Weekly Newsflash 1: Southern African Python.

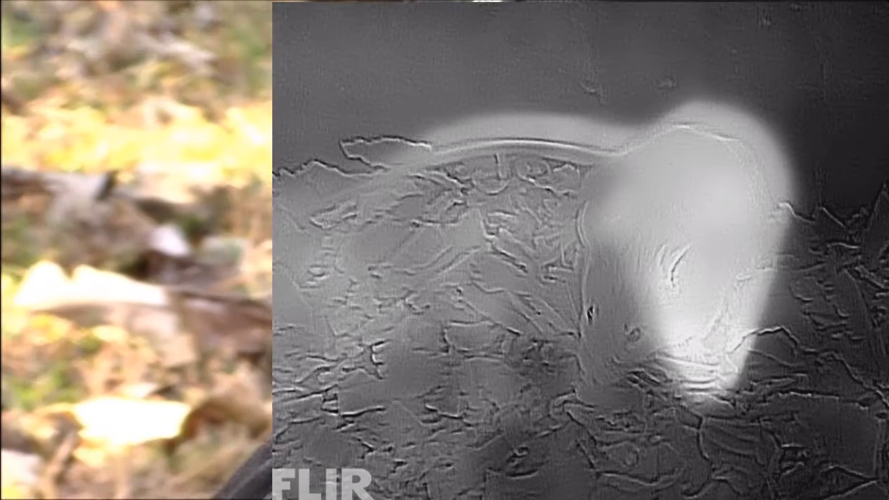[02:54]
And these heat-detecting scales enable this snake to see or pick up the heat signature of warm-blooded prey in pitch darkness.
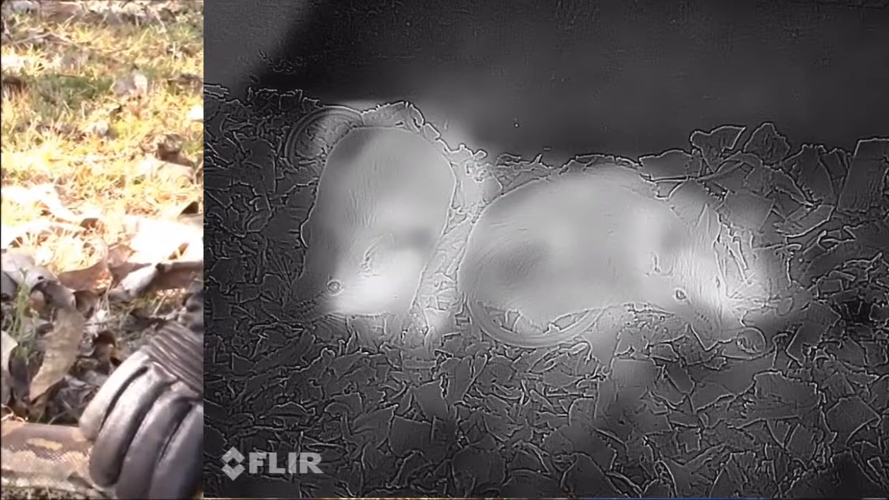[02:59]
So therefore if you're walking in the bush,